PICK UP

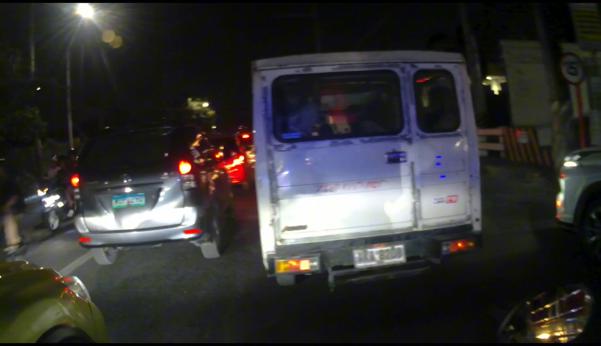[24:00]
Ito lang ako sila na traffic. Talibang ako kasi ito yung tatagaanan ng Bumbia. Ang kanyang turista kasi sarado yung ano sa pinta o ano. Kasi ito yung ano. Ito yung manangan. Maraming kumaliwa, maraming kumaganan.